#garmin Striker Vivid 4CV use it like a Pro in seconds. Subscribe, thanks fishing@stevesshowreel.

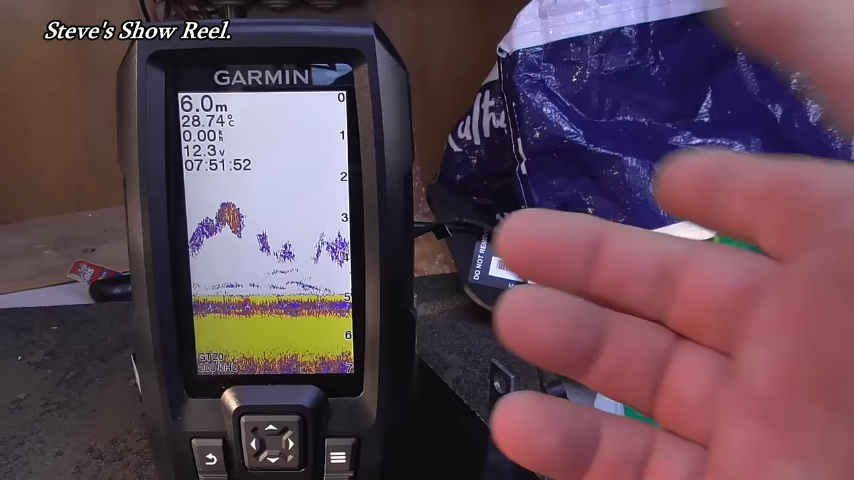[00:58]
On screen: depth 6.0 m, water 28.74°C
What the hell is that? Can you see it there? I got no idea. One day, I accidentally pressed the menu button.
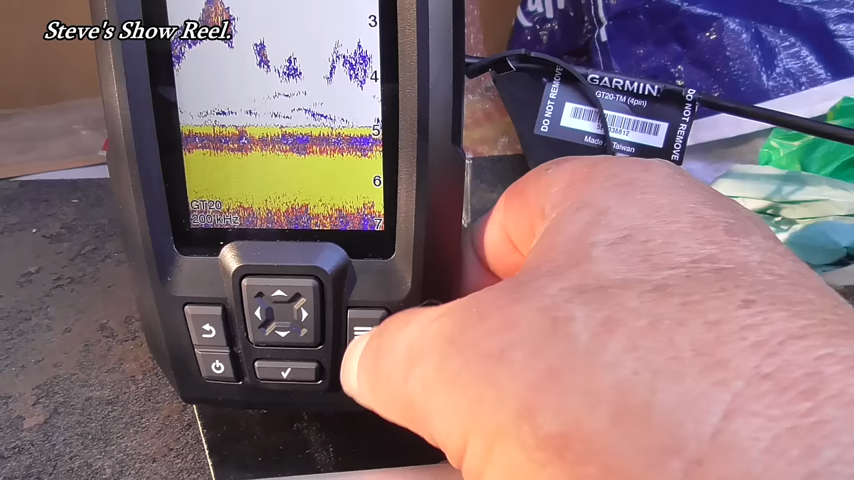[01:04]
Dink. And it gave me sonar setup. Okay, what is this sonar setup thing?
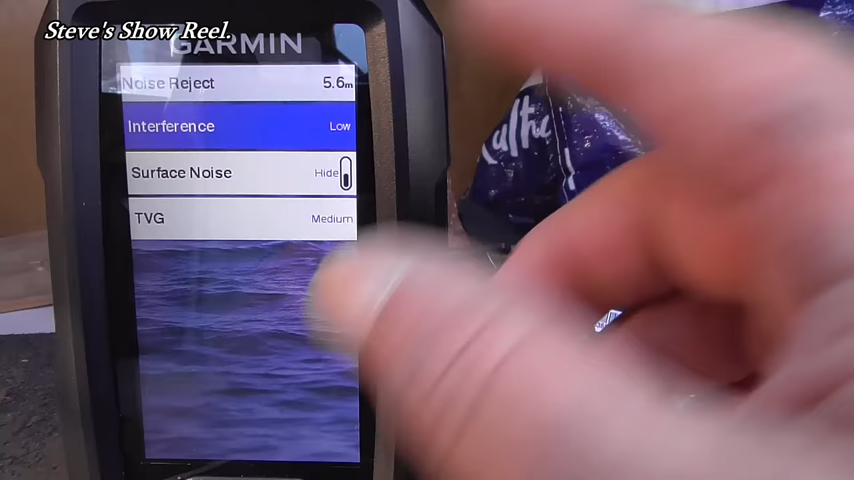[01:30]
You don't need them, so take them off. We're going to go back.
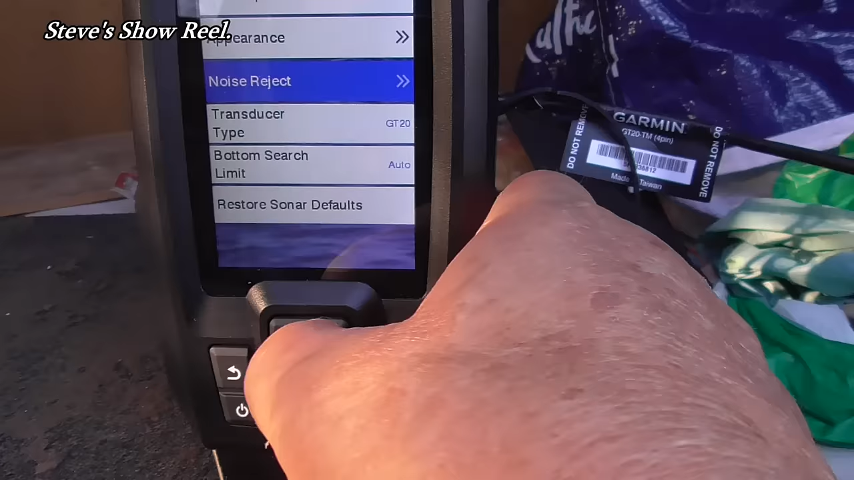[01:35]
Appearance. I never even knew about this. I've only had this for like 5 days, and I'm trying to figure these things out.
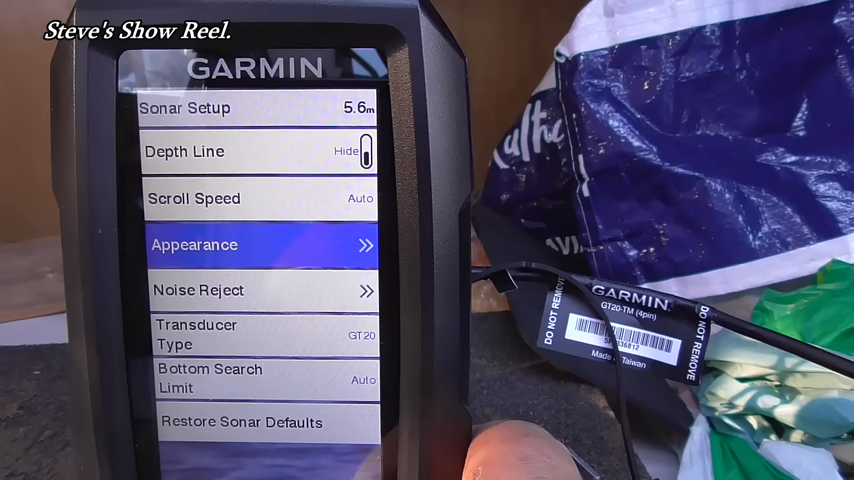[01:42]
But sometimes, a lot of this is done accidentally. Appearance. Okay, let's go to appearance. Color scheme.
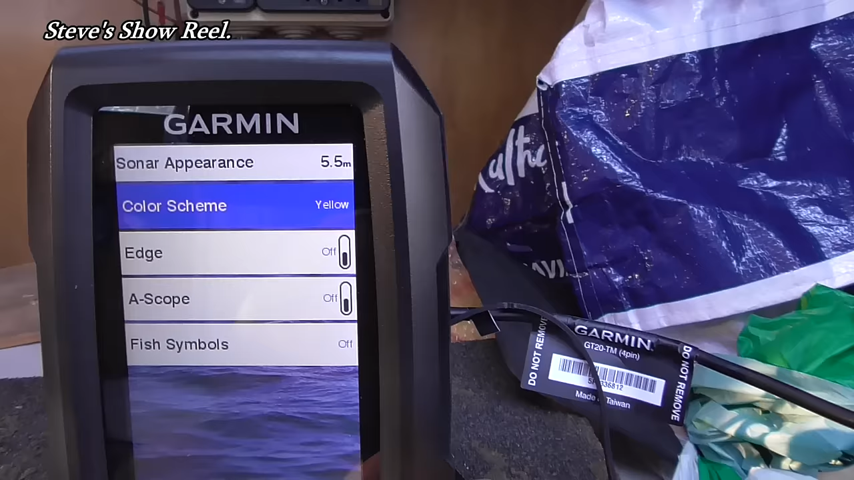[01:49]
Oh, look, I can change my color scheme. I can go to what I want. Let's see.
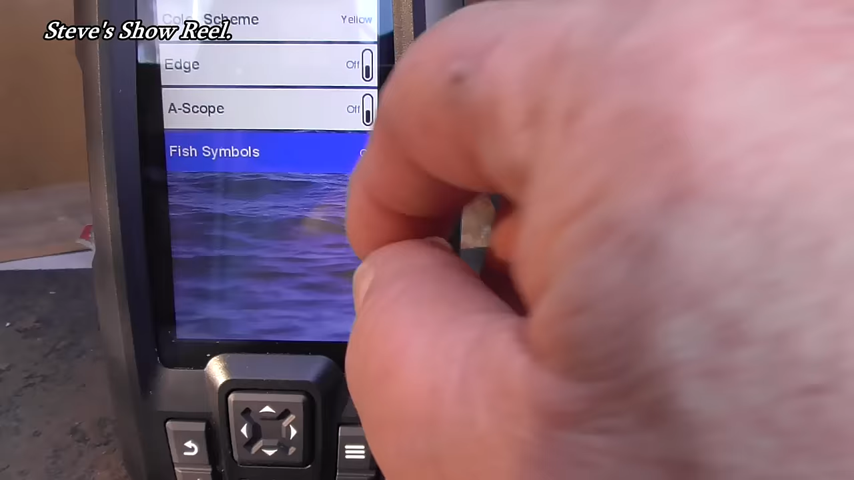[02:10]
Let's see about this. Oh, look, I can choose how I want my fish to appear. I want to appear like this.
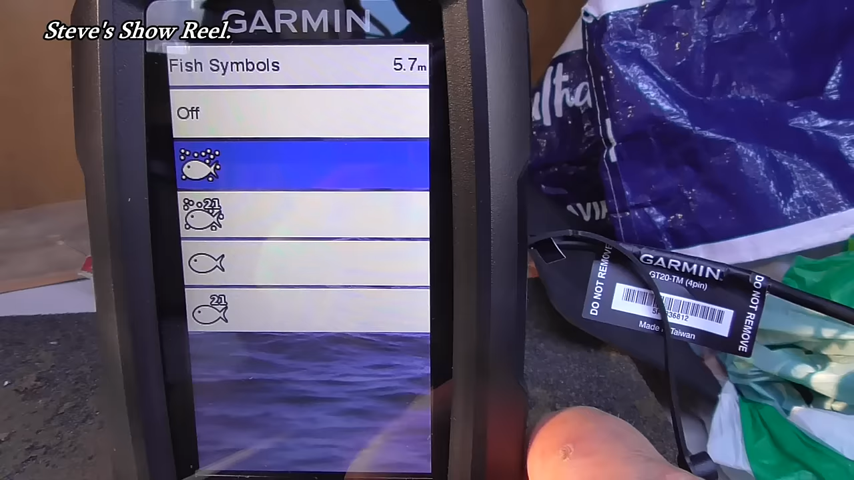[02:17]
On screen: depth 5.7 m
Fish with bubbles, fish 21, I've got no idea what it is. Well, I'm going to use the basic fish symbol.
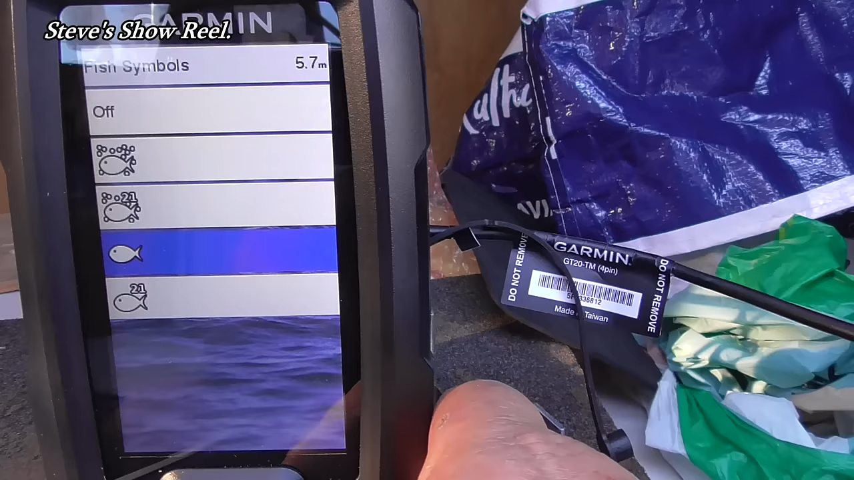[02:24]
Dink. And it's on my line here. Now I'm going back.
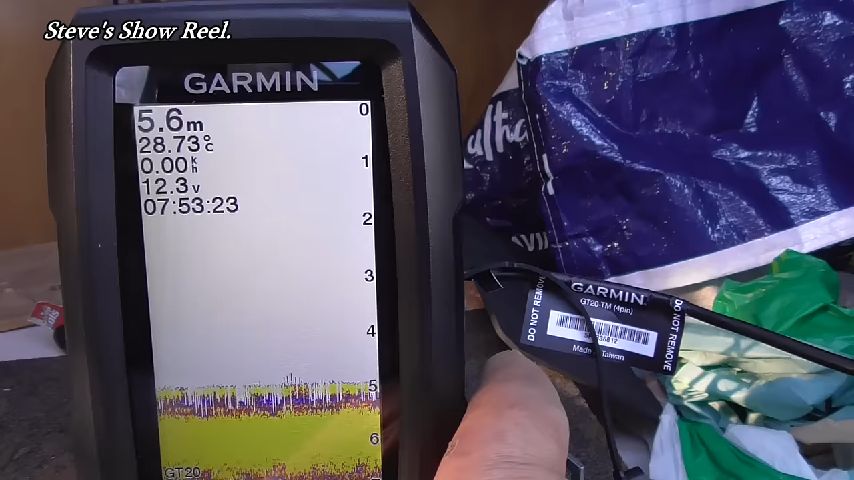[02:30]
On screen: depth 5.6 m, water 28.73°C
Dink. And there. I've got no fish at the moment, but we'll just give it a break.
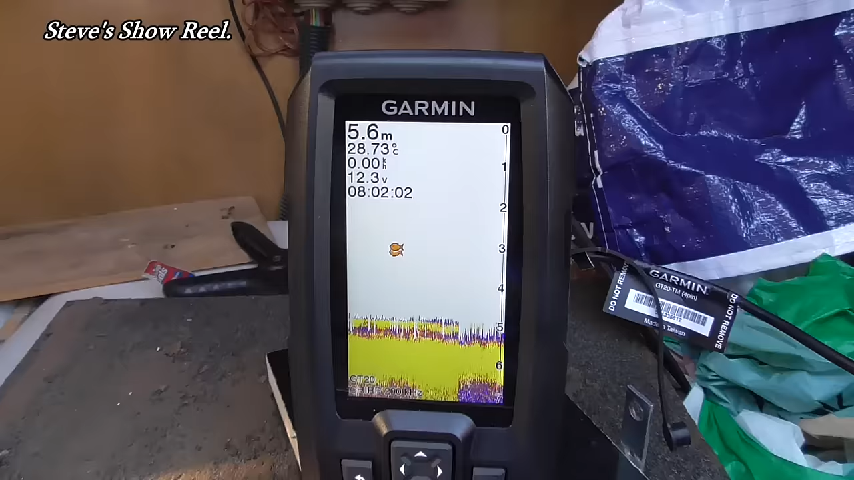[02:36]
On screen: depth 5.6 m, water 28.73°C
As you can see, the two fish are still on my screen here.
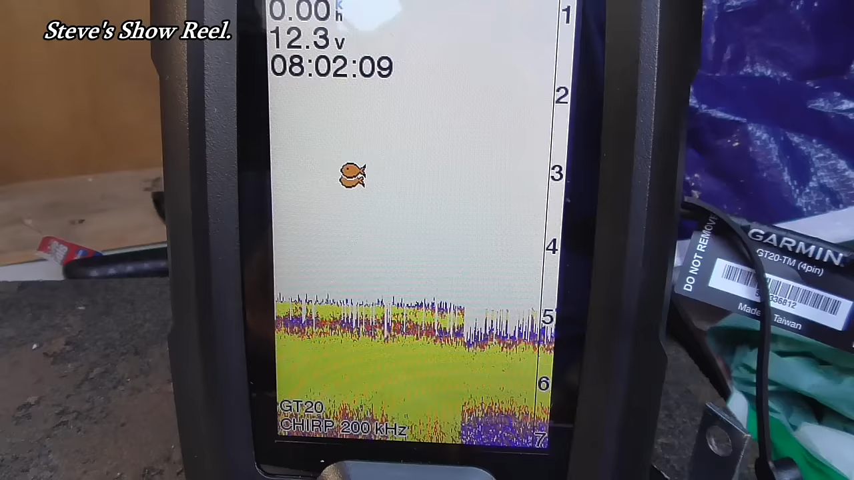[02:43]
On screen: speed 0.00 km/h
I don't have the arches, like the traditional arches. I've got a fish symbol. When you're going along on a boat, you can't keep looking at your screen all the time. You've got to see where you're going.
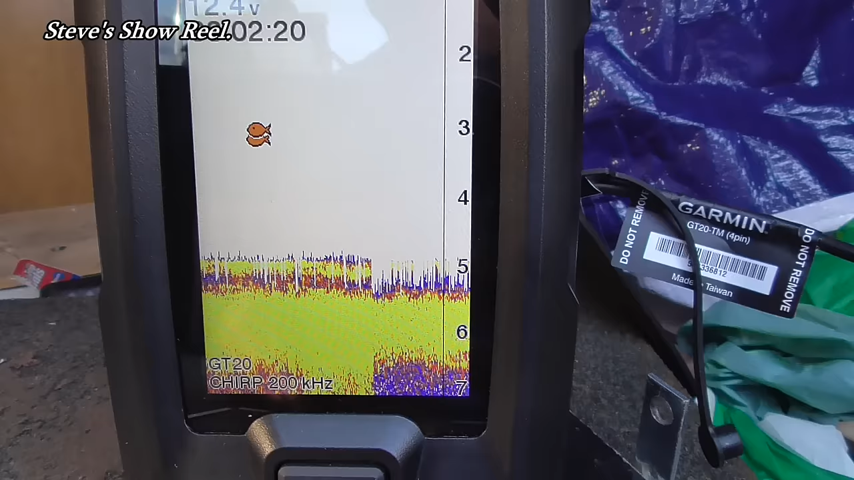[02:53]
Now, an important thing that a lot of people are not telling you is how do you change the frequency on this thing. It's simple, like I showed you before.
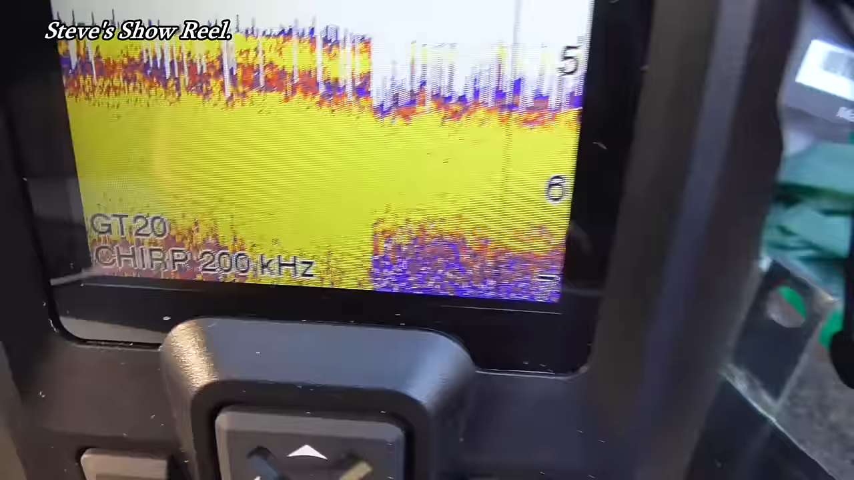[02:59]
Here I'm on 200 kilohertz using chirp.
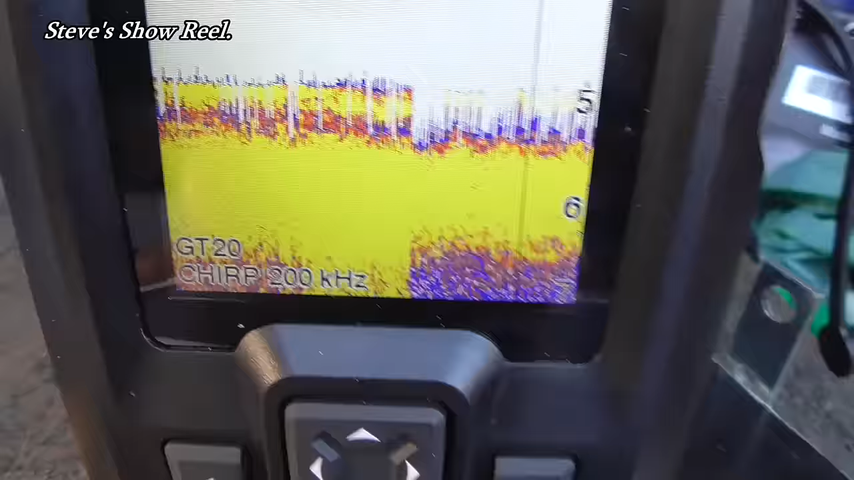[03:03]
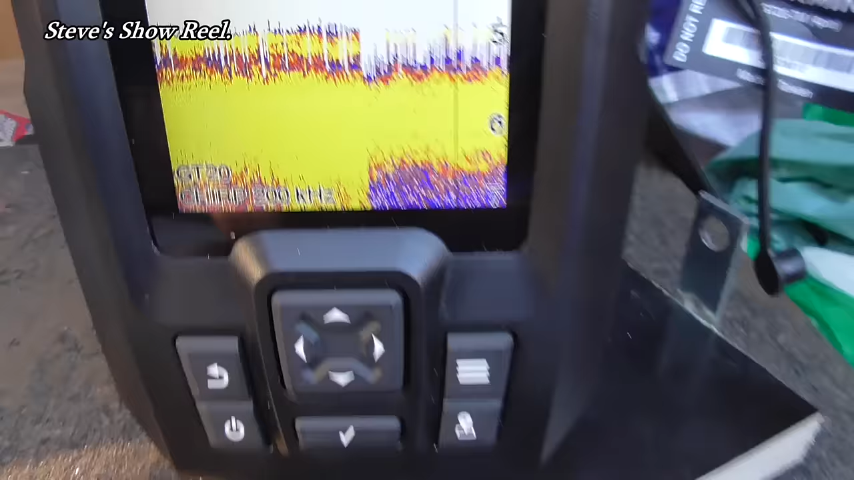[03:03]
I'm going to go to the menu button again. See, I'm on frequency here.